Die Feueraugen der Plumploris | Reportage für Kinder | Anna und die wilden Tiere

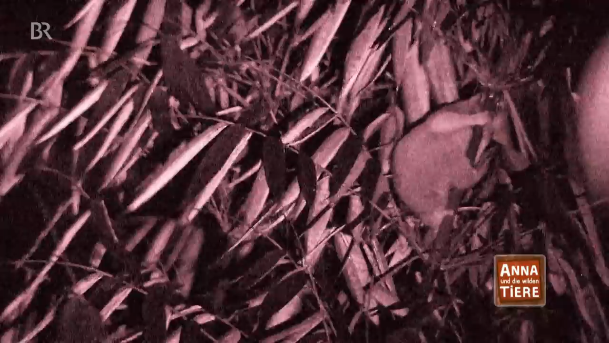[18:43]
Mit vereinten Kräften greifen die Jungs zu.
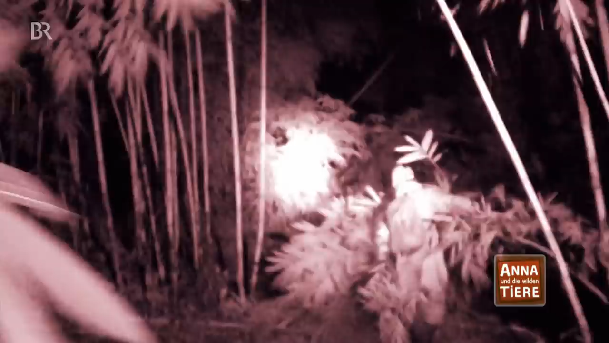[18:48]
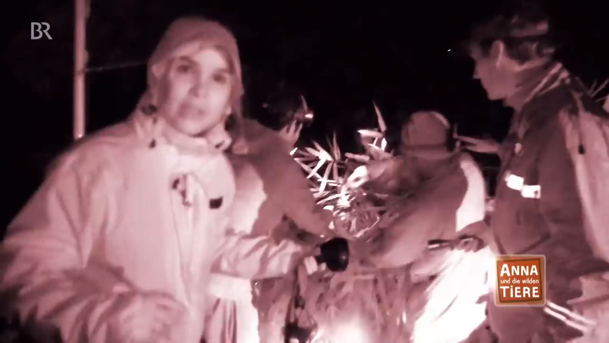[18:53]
Sie haben ihn. Und er hält sich ganz fest am Baum.
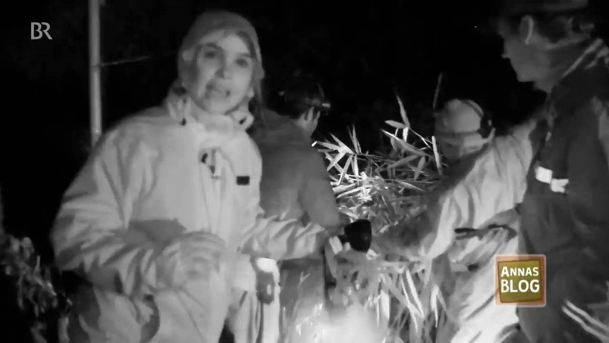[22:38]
Sie haben ihn, sie haben ihn. Und er hält sich ganz fest am Baum.